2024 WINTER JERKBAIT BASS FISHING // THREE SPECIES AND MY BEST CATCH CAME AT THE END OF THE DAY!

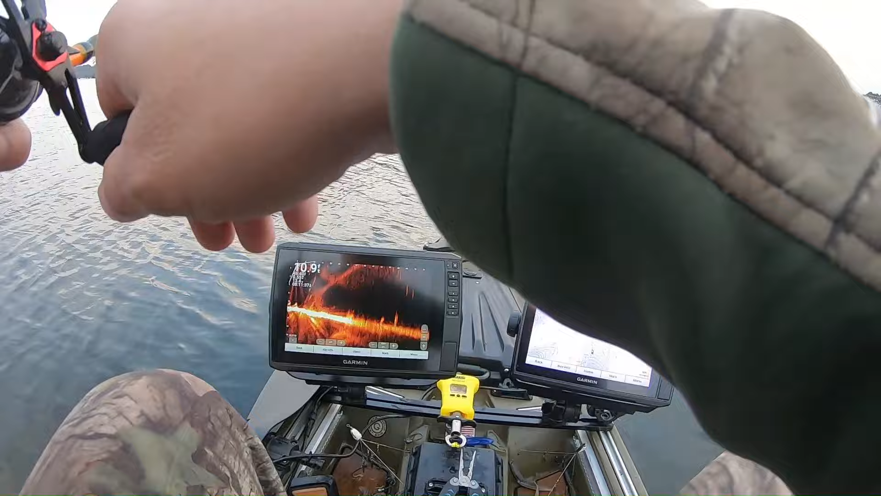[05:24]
I don't know if it's a pick roll or if it is a bass.